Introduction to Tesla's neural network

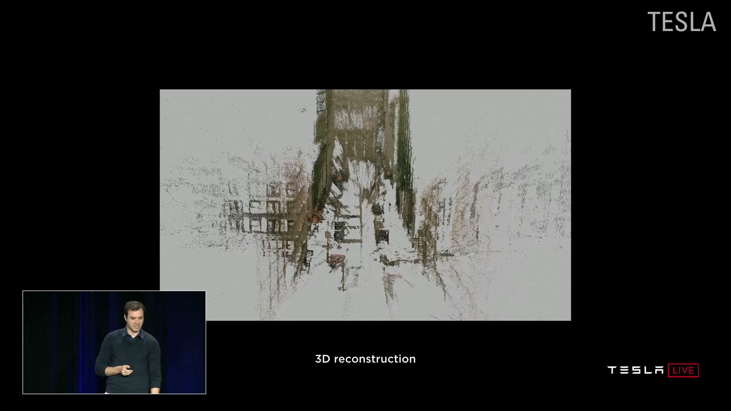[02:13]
The resulting data creates a bird's eye view point cloud of the entire area surrounding the car, the road layout, the infrastructure, and physical objects.
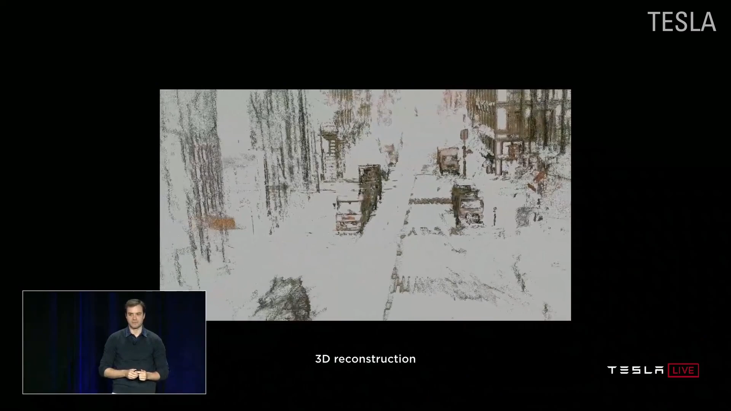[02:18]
Basically, a 3D scan of the area around the Tesla.
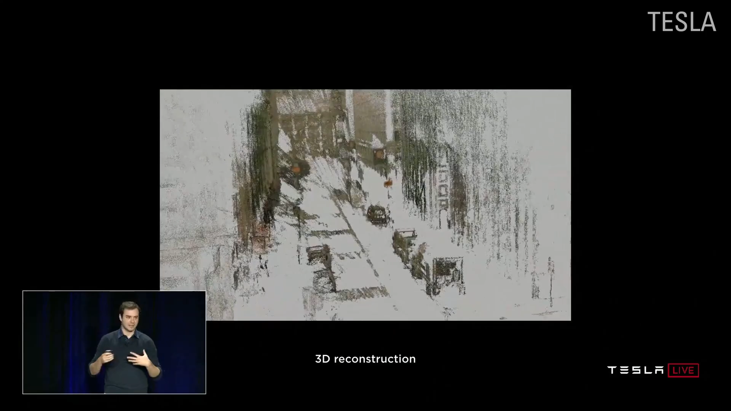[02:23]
The cameras work in the visible part of the electromagnetic spectrum, with a wavelength of 380 to 740 nanometers.
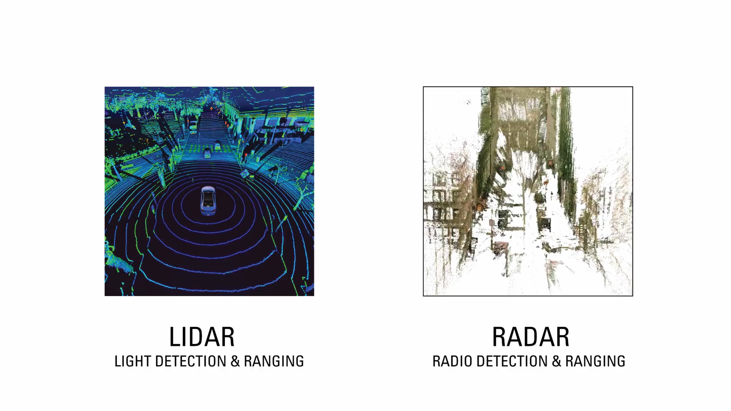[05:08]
However, it runs on LiDAR rather than radar, which may be appropriate for this application.